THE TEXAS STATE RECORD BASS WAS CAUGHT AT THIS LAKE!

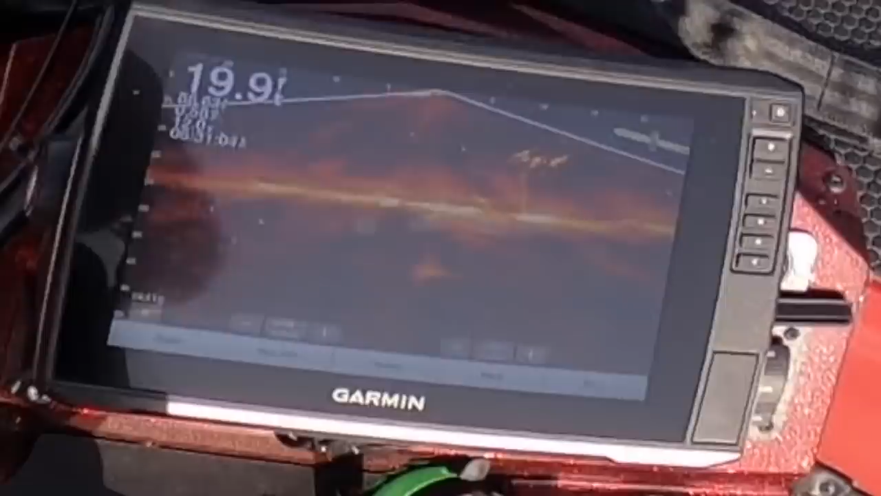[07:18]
There's fish this way Oh, there we go Yes Finally
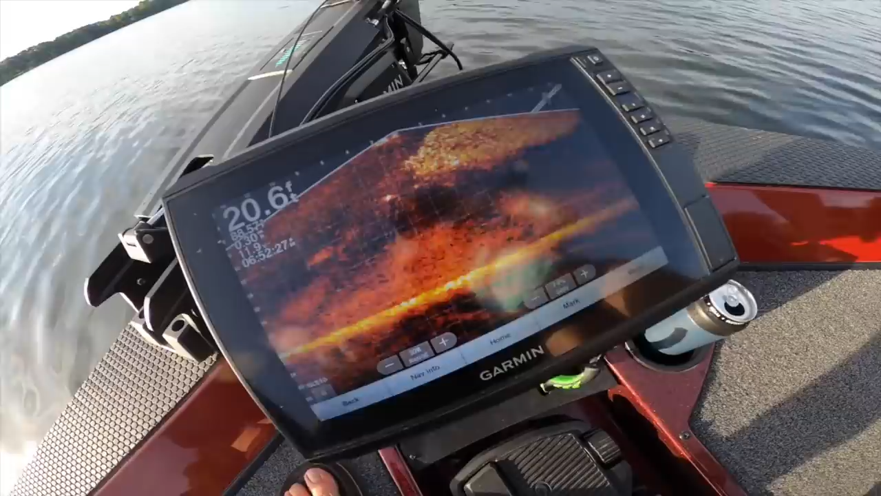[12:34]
that bass Oh my gosh They just had their fill And they're going back down deep That's so crazy
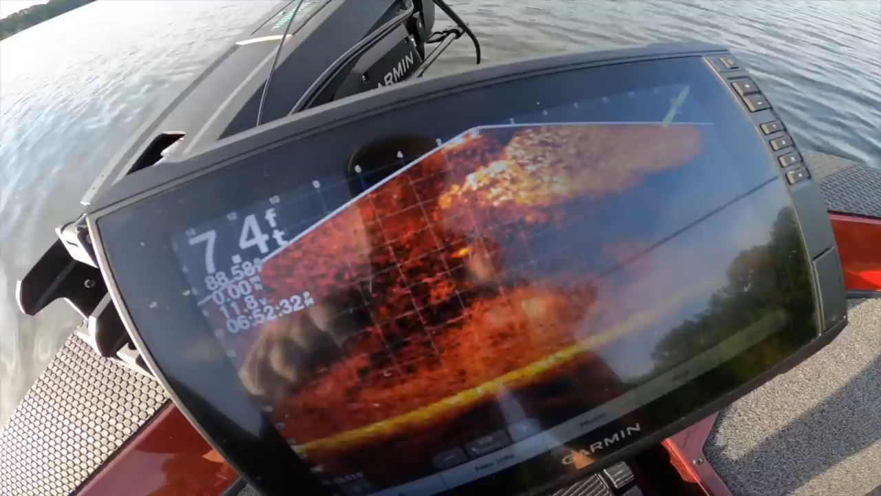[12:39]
On screen: depth 7.4 ft
Y'all been getting on them? Dude, we've been chasing them all around For the last hour They've been going crazy I was curious I thought you guys were all standing still over there And we're like moving all over the place Yeah Yeah,
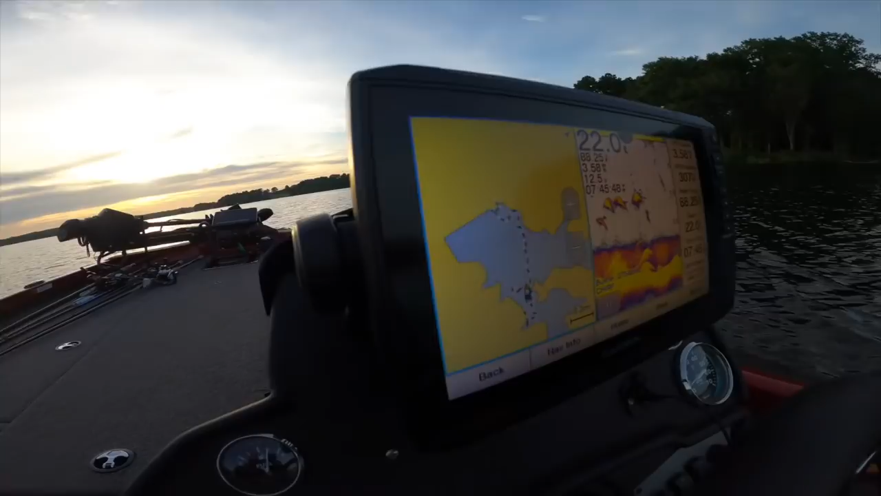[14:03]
there's no topo chart Or whatever here, y'all And it's tough to just tell Where the hazards are Turns out they're everywhere So just be careful If you come out here